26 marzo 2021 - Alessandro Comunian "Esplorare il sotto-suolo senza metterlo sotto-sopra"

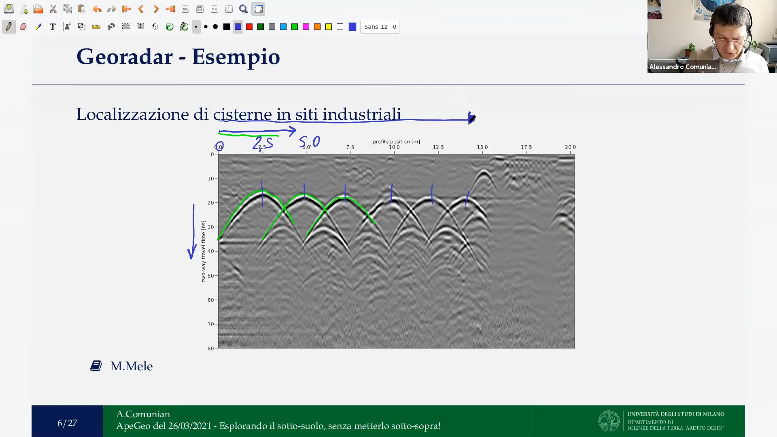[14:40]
opportune trattamenti che necessitavano di scavare nel punto preciso, non si sconosceva la localizzazione e quindi si è utilizzato il GPR per localizzare queste cisterne.